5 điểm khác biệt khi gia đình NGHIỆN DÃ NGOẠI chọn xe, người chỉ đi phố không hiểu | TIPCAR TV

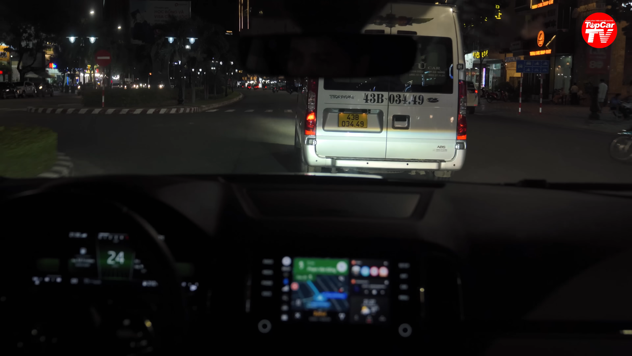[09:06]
Khi mà di chuyển tốc độ dưới 60 km/h thì đèn chiếu sáng ở chế độ tự động luôn là đèn chiếu gần.
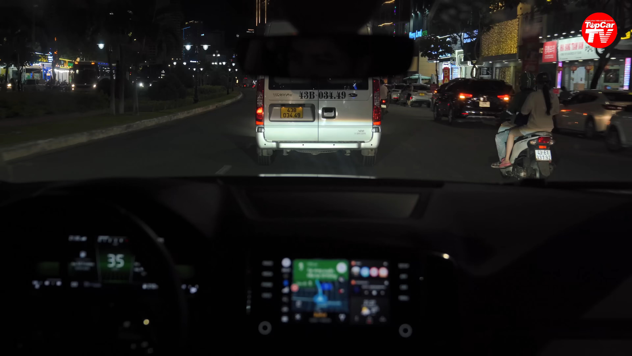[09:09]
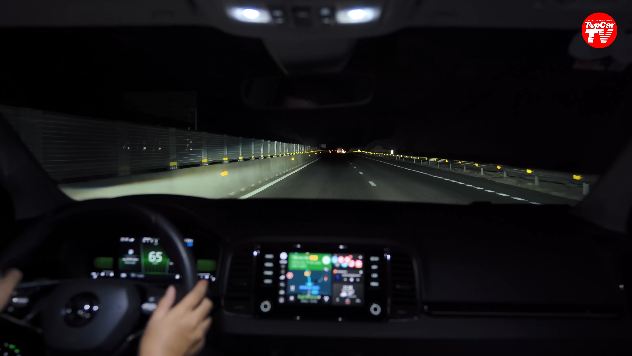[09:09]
Khi mà chúng ta di chuyển tốc độ trên 60 km/h thì đèn sẽ tự động chuyển sang đèn chiếu xa. Với một hệ thống đèn chiếu sáng thông thường, khi mà ở chế độ chiếu xa mà gặp xe ngược chiều hoặc là xe cùng chiều mà đi sát chẳng hạn thì sẽ gây lóa mắt cho xe ngược chiều hoặc là sẽ làm phiền toái cho xe cùng chiều. Tuy nhiên thì hệ thống đèn chiếu sáng của chiếc xe này nó lại hơi khác.
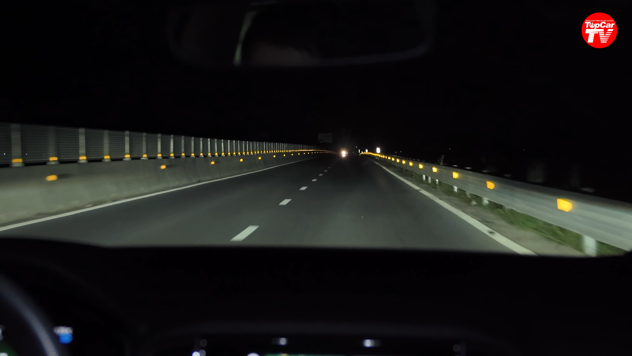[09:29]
Khi mà gặp xe ngược chiều thì vẫn ở chế độ chiếu xa, nhưng mà những tia sáng mà rọi trực tiếp vào xe ngược chiều sẽ được tắt đi. Và khi mà gặp xe cùng chiều cũng vậy, đèn vẫn ở chế độ chiếu xa bình thường, nhưng mà tất cả những tia sáng mà rọi vào xe cùng chiều cũng sẽ được tắt đi. Như vậy là với hệ thống đèn chiếu sáng này thì khi mà di chuyển trên cao tốc hay là trên xa lộ, chúng ta sẽ luôn luôn có một cái tầm nhìn tốt nhất.